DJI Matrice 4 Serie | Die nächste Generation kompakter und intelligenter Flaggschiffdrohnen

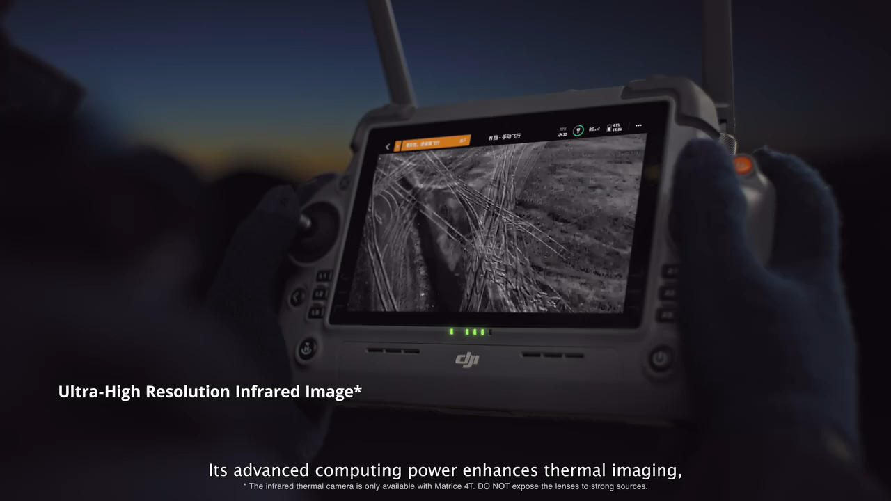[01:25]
Its advanced computing power enhances thermal imaging, delivering ultra-high resolution infrared visuals.
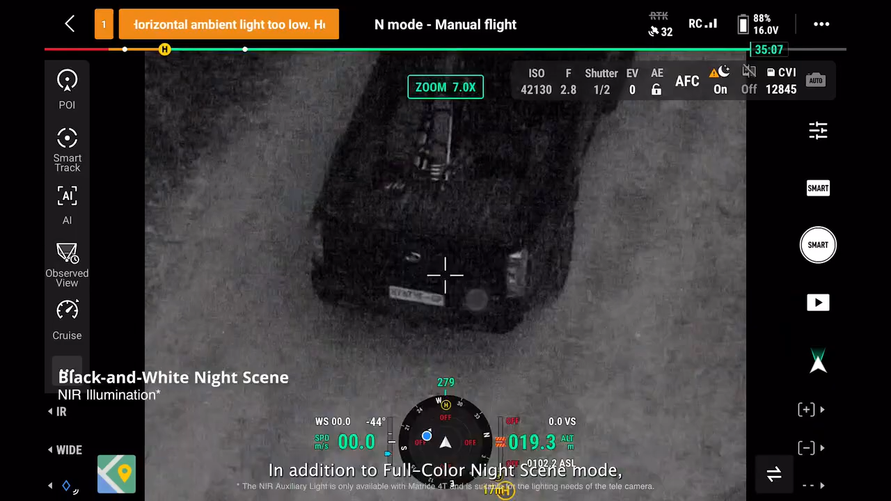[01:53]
In addition to full color night scene mode, the black and white mode can utilize the NIR light for clear images in dark environments.